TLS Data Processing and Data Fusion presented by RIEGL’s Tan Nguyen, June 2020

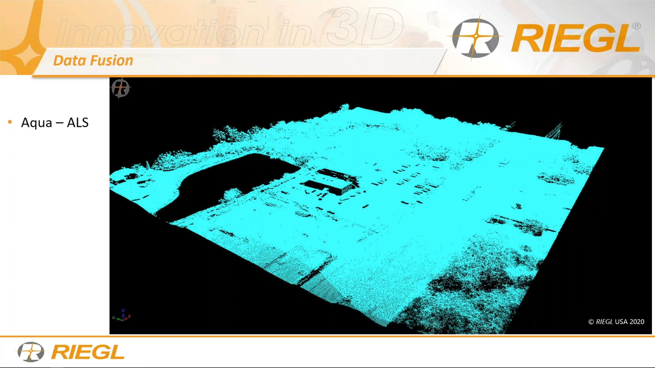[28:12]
You have your aqua, which is your ALS. Then you have your blue, which is ULS. And you have your lime, which is MLS. And then, of course, your terrestrial LiDAR data. So the terrestrial scanner seems a lot more because we were, when we scan it, we're all over the place. We even walk out in the street, too, as well. Along the sidewalk, sorry, not on the street, along the sidewalk. So make sure we have optimal coverage. Because ultimately, terrestrial LiDAR, it's a little bit, it's better in quality and in noise level.
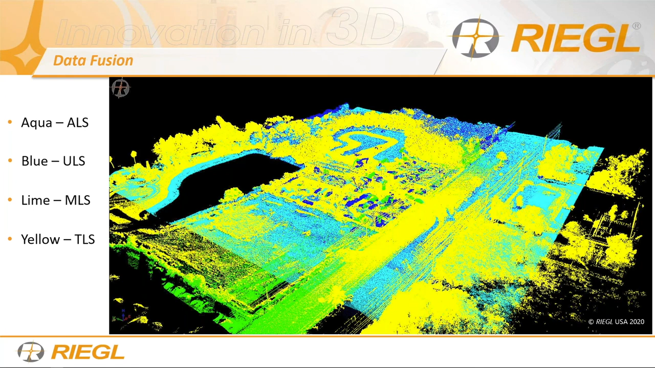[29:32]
Use that as a base to merge your kinematic data to, and that's what we did here today. And again, today everything is worked off of RTK, so our data. Point cloud is relatively close and good to each other anyways. This is just a quick look. I thought this was pretty cool. Here we go. All right, and this is the same thing. This is on top of this is a top view with the grid. So you can see the grid that's labeled in state plane, right? In the easting, northing, you can see that's in state plane.
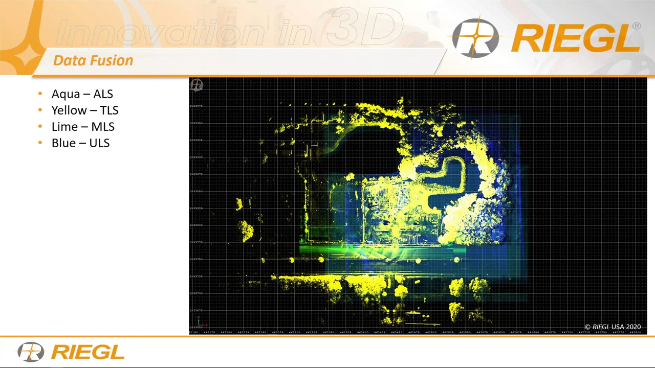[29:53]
And this is just a x-ray view, OK? Okay, you see each color represents the data, the different platforms. Okay, so
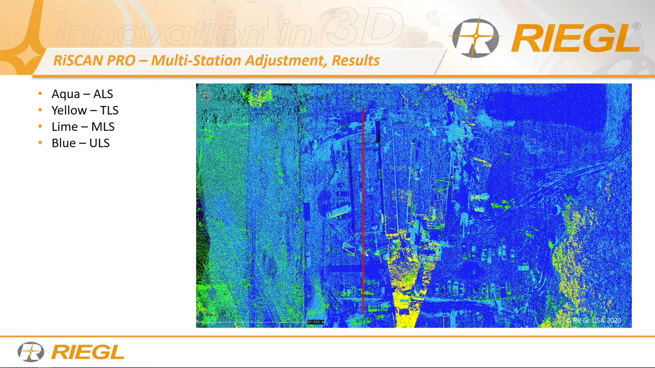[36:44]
You can see I highlighted the some ground and also some vertical objects such as the building itself, and then you can see the result. It's absolutely amazing. I was very happy with the results. So you can see each color represents the point. And this is just three iterations of adjustments too. So this just shows you that you collect data the right way, process it the right way, and have the right information embedded into the point cloud, you can really achieve good results.
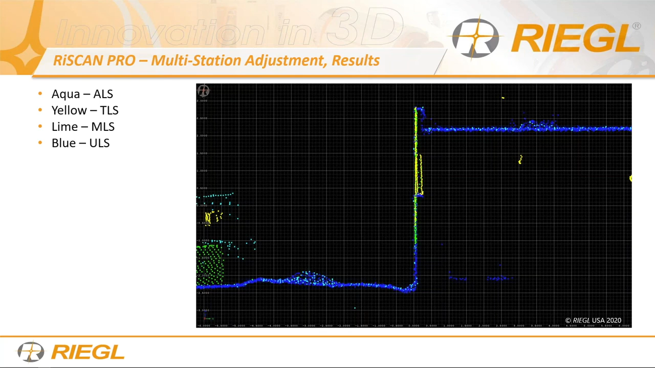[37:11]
Here's the final results from the adjustments. And here's the cross section of the curve.
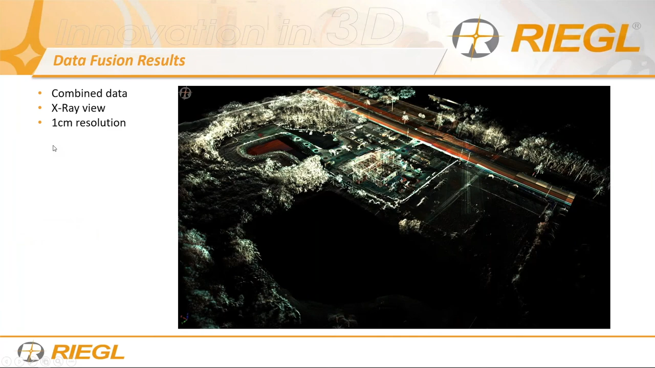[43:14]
So here on my last adjustment, you can see we have a good distribution
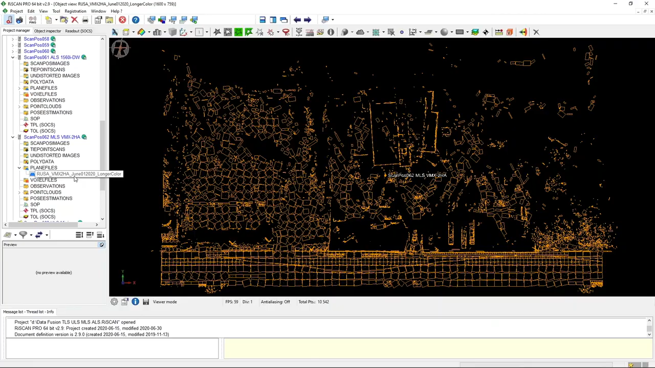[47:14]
the plane patch files. You can see this the kinematic data.
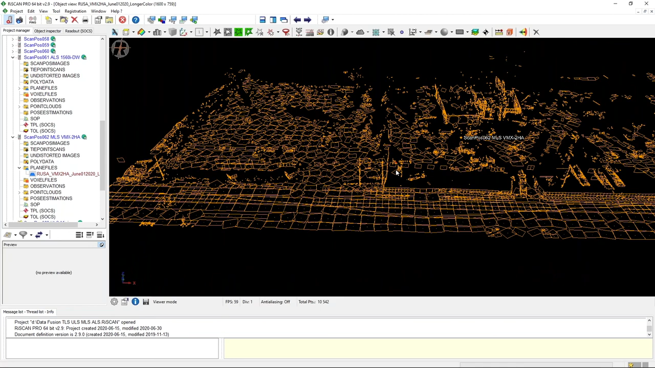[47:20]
That's a good question. I'm gonna dig a little bit into that. And then I will give you an answer, okay, on how to find out how many plane patches from each file that it made. But this is one of them. And then if I take the 1560 data, bring it in here,
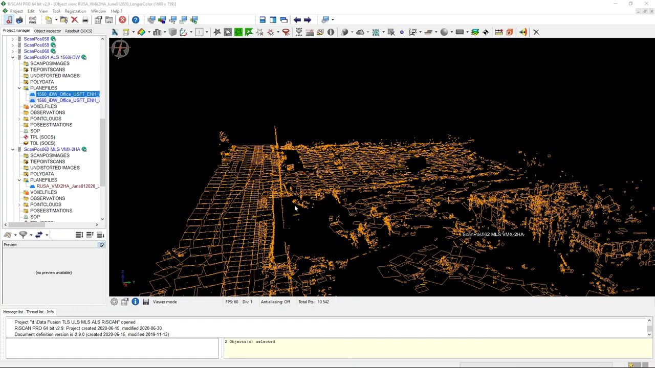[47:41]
make that a blue, you can see it's a lot more. And then I can take in the UAV data. Oops, bring this in, make this a different color.
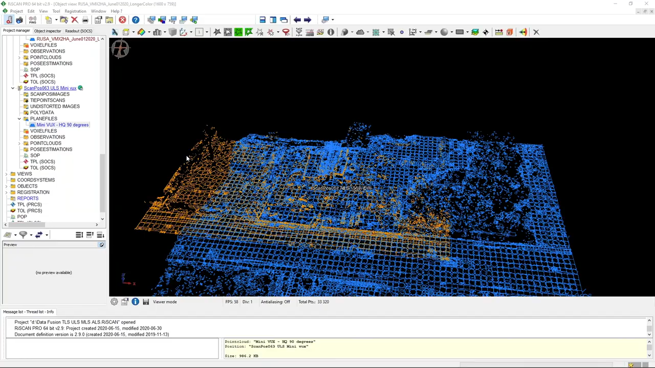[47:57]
You can see, yeah, that's why we have such good results.
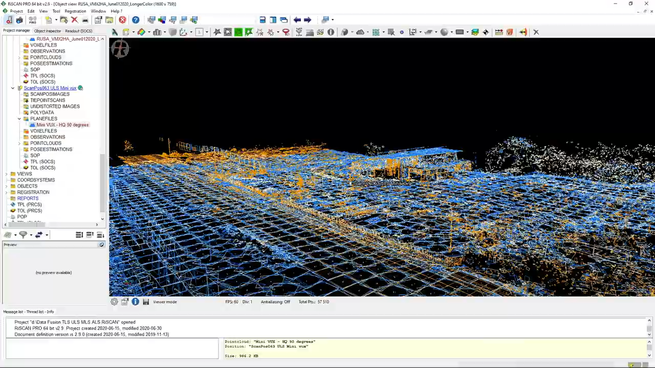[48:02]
We have plenty of overlapping planes between all three systems.
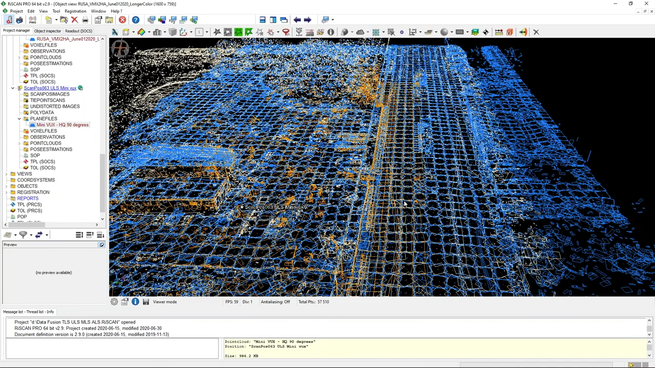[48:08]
And then of course, every single scan position has its own,
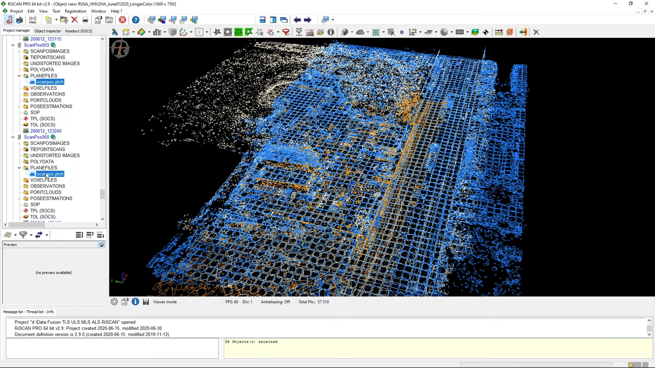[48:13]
dragging all the terrestrial stuff, and I'll make that yellow. Yep. Oh, I didn't select yellow, but the color coded one,